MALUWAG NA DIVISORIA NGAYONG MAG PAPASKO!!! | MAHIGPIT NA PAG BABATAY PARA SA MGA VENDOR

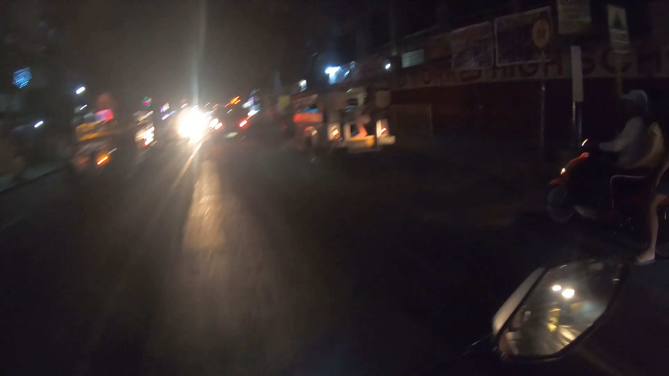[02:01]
Nandito nga tayo ngayon sa May Torres High School, no? Kanina, sa mga hindi nakakalam, no? Or sa mga nakabalita, may malaking sunog dito na nangyari sa warehouse. Somewhere dito sa May Del Tiero, sa May Cavite Street.
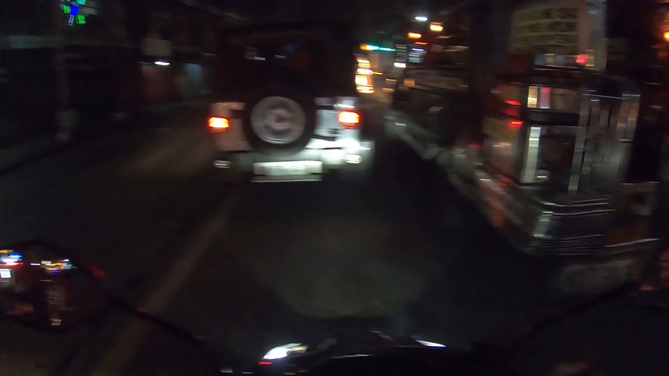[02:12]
Malapit lang yung sa Cavite Street, guys. So, ayun nga, for today's video, ayan, pagpasensyahan nyo na medyo madilim, no? Pupunta tayo ngayon sa May Divisoria para ho sa mga hindi ho nakakaalam, kasi December 12.
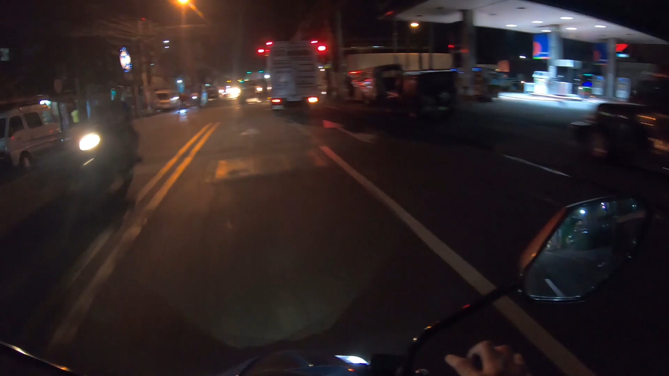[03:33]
Sobrang traffic, malaki yung sunog na nangyari dito. Ewan ko kung saan banda yon.
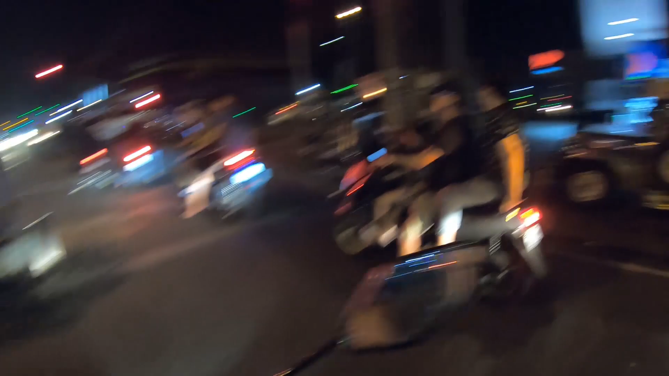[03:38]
Pero aalamin natin, titignan natin yun sa mga upcoming videos natin kung madadaanan natin.
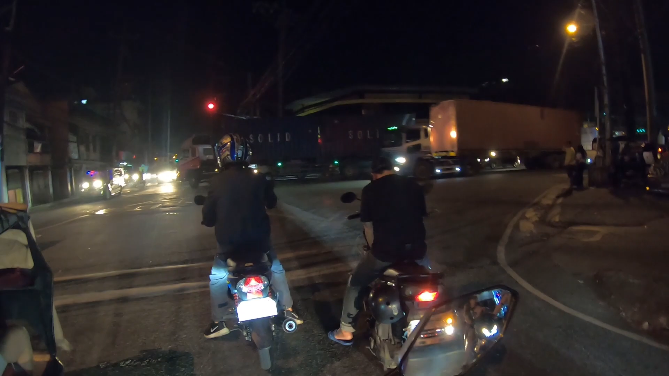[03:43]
And as you can see, guys, no? Mga naglalaki ang truck na naman ho ang ating kakalabanin dito. Pero dyan lang naman yan. Paglagpas natin dyan, dediretso tayo papunta sa May Tondo Church. And then from Tondo Church, pupunta na tayo ng Divisoria.
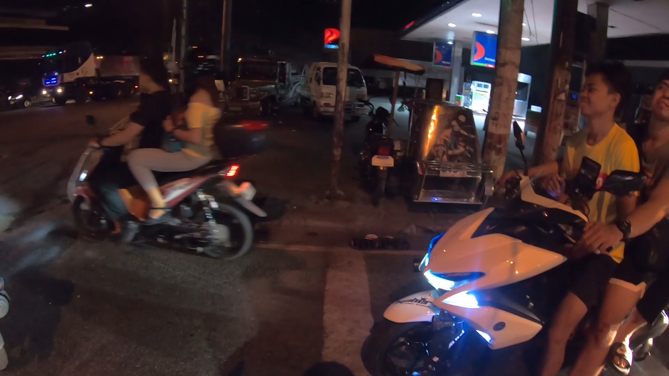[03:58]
Oh, maganda yung motor. Pero walang helmet.
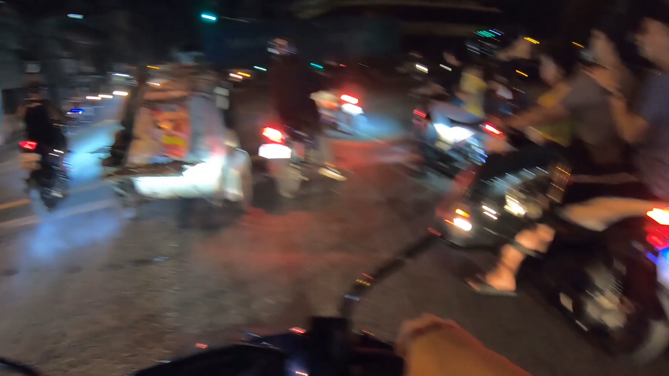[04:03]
Sarap pagkukutosan eh.
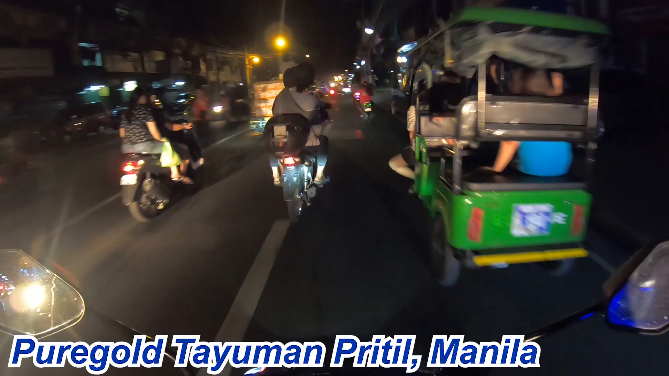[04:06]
Pure gold pretel. At as you can see, may improvement kasi umiilaw na yung mga poste ng ilaw dito. Yan o.
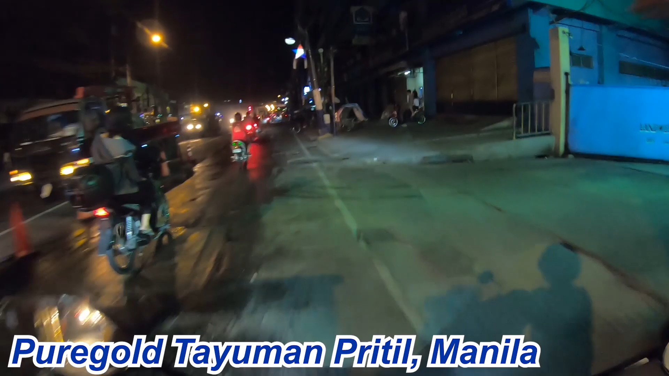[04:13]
Kung matatandaan nyo, yan, kung dati pa kayo nanonood dito sa channel ko, wala akong poste ng ilaw dito, no? Hindi ko gumagana yung tatatlong poste ng ilaw na yan. Kaya, ayan, no? Medyo okay-okay na siya, maaliwalas na siya. And we are now heading towards to Tondo Church, guys. Ayan, medyo traffic pa sa ganitong oras, no? By the way, time check nga lang pala, it is only 10:30 ng gabi, no?
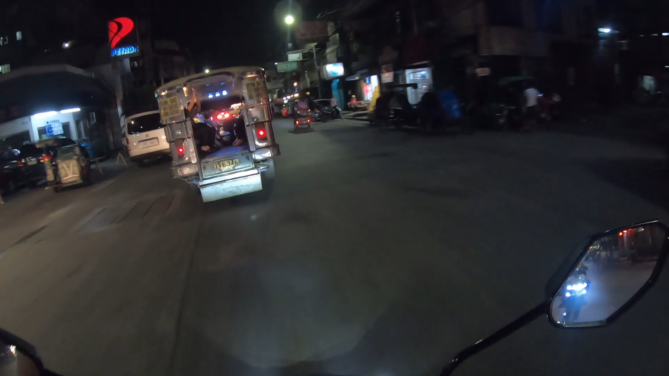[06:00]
Once na nabasa ko ho yan, once na may nakita kayong heart sa comment nyo or may nag-notice sa inyo na Jan Jericho Jacob reacts on your comment, ibig sabihin mo nabasa ko yan. So yeah, I appreciate those appreciations na binibigay nyo sa akin, no? By the way, ito nga pala yung daanan ng Ilaya Divisoria na jeep from Sangandaan. And as you can see guys, maluwag.
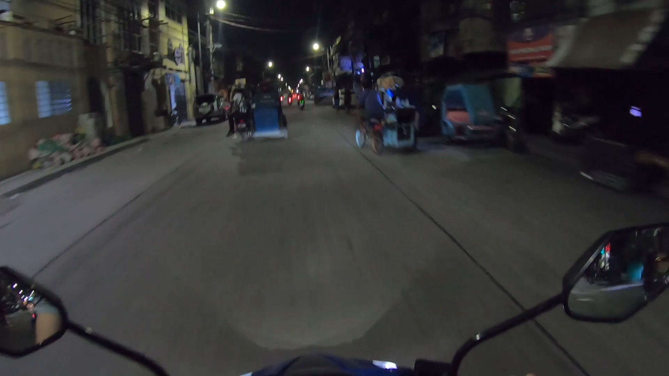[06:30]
Sa totoo lang itong street na to, magtatatlong buwan na nating dinadaanan to. And still, tingnan nyo naman, maluwag na, wala na ganong obstruction sa gilid. Yan, alam ko may magsasabi na marami pa rin nakaparking, na marami pa rin mga sidecars. Pero sa amin, for us dito na nakatira sa Tondo, maluwag na ho sa amin yan, sa lagay na yan.
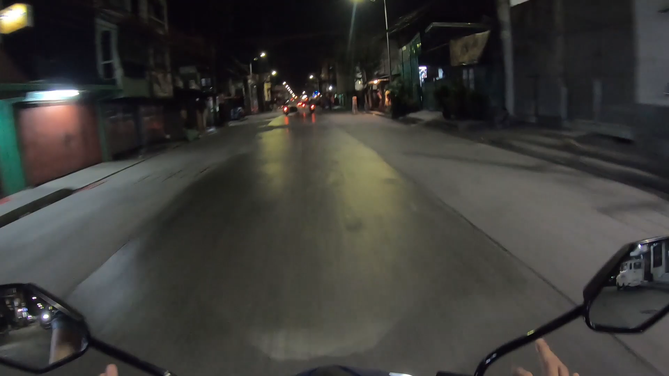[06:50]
And the good thing is, hindi naman pa tumitigil. Patuloy pa rin namang inililinis ng aming Mayor Isko Moreno itong lugar namin dito sa Tondo, no? Dito rin naman siya lumaki. And ang concern niya is alam niya ang Tondo, no? So alam niya kung paano niya lilinisin to at kung saan sang street ang kailangan linisin. So pamoryones na tayo, pagdating doon sa kanto, kakaliwa tayo para mapunta na natin yung Divisoria. Pero alam niyo, oh my god, tignan mo,
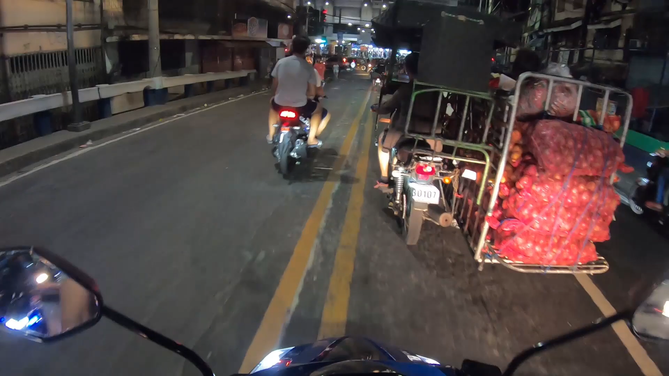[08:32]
Actually yan, kahit hindi Pasko or bagong taon, pwepesto yan dyan for the whole year, pero hindi ganun karami. Dumadami lang sila lalo kapag papalapit na ang Pasko.
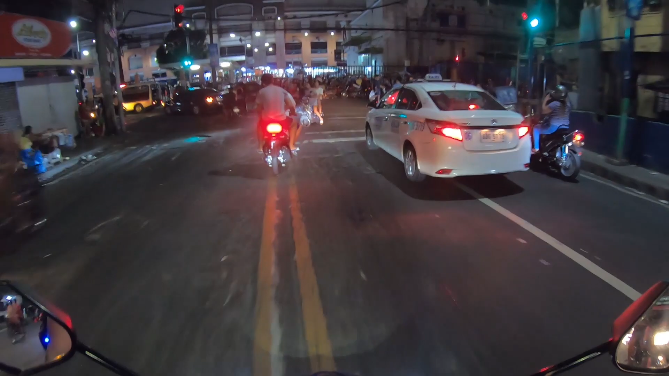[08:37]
Oh, may pulis din, no? Pero unlike yung mga vendors dun sa labas ng Divisoria, no? Mapapasko, mapabagong taon, no? Mapawalang okasyon, lagi ho nandoon yun. Kaya titignan natin ngayon kung ano nga ba lagay.
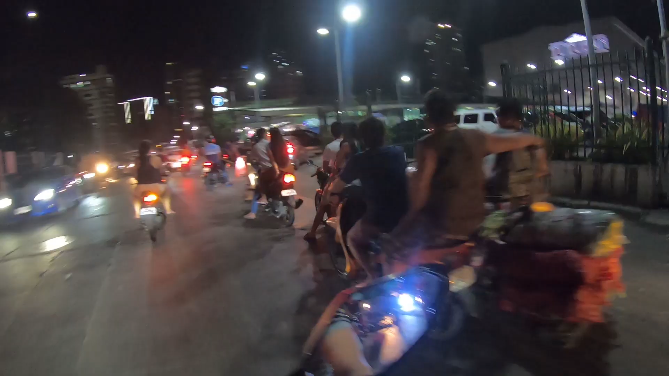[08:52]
Yung nakikita nyong parking guys, ayan yung papunta sa loob ng Tutuban Night Market, ayun, no? Tutuban Center.
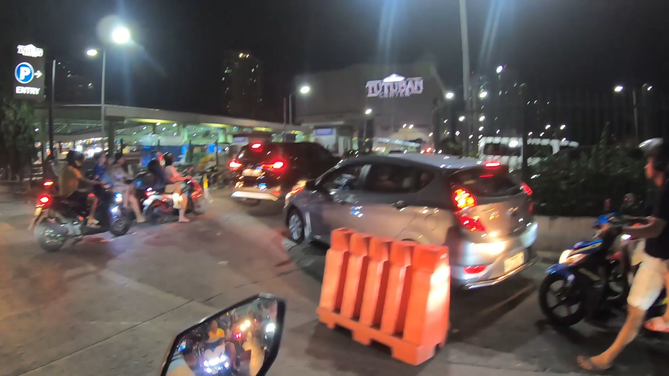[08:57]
Yan, may parking kasi na malaki yan sa loob. Which is na pag pumunta kayo dyan, kaya may sasakyan kayo o motor, convenient naman.
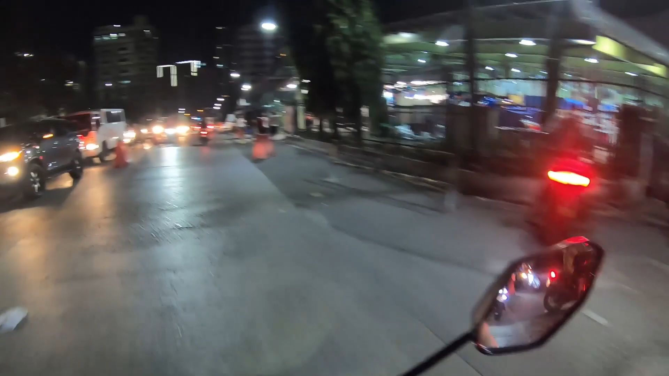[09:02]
Diba? Unlike dati, pwede ka makaparada dyan, pero bago ka makapasok dito, kakalabanin mo muna yung dami ng tao at vendor na dadaanan mo rito, no? So, masasabi kong hindi practical magdala ng sasakyan noon. Pero ngayon, tinan nyo naman, those cars papunta yan doon sa loob para mamili ng mga pangregalo nila.
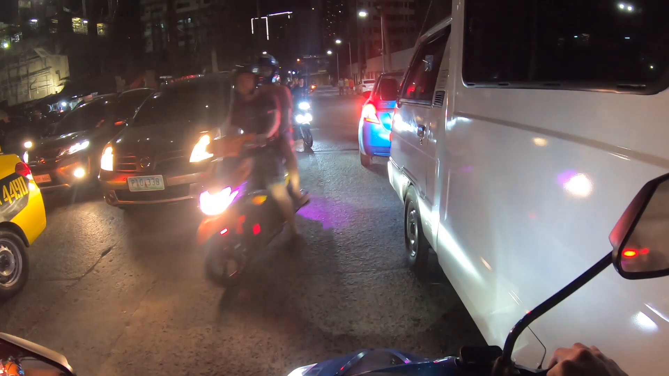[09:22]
Padaanin muna natin itong mga nagka-counterflow, no? Nakakahiya naman sa kanila, eh. Kakahiya naman, eh. Ako na nag-a-adjust, eh. Okay.
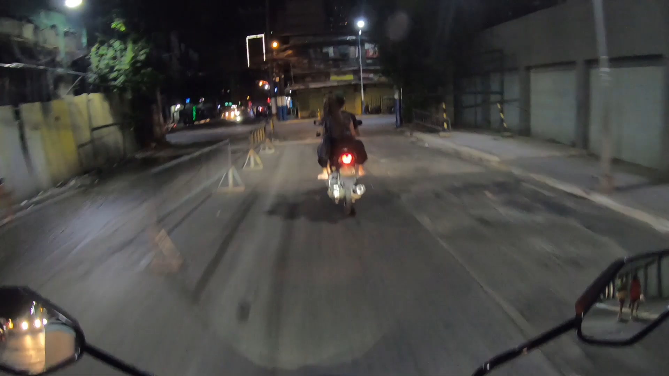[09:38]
Dito tayo dadaan sa may ilabas, huwag tayo dito sa loob para maipakita ko sa inyo ng buo. Nakita nyo ba itong maluwag na daanan na to guys? Ito ah, ikikwento ko lang para to sa mga bago lang na nanonood sa akin or para lang sa bagong taong Yung bago bang nalalaman niya lang tong Maynila, lately niya lang nalaman tong Maynila, syempre ngayon sumikat ang ulit ang Maynila. Okay, titigil tayo dito saglit ah. Nakikita niyo ba tong street na to, front of Sangkay Shek?
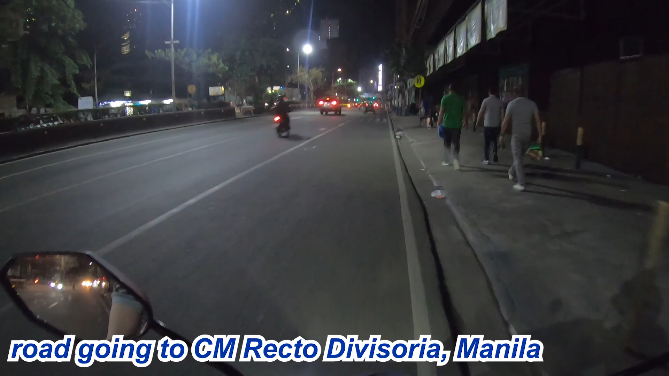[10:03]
Ito ho eh, dati mapagabi or mapaumaga or mapatanghali or anytime in short guys, sobrang traffic ho dito. Alam niyo kung bakit? Okay, under natin ha. Ito yung kikwento ko sa inyo, hindi ko masyado tong ikakat itong part na to ha. Itong kahabaan na to, mapaumaga or mapagabi, sobrang traffic dito. It's just because itong crossing na to or yung intersection na yan under that footbridge, eh almost nasa kalahati na ang mga nagtitinda ng vendor dyan.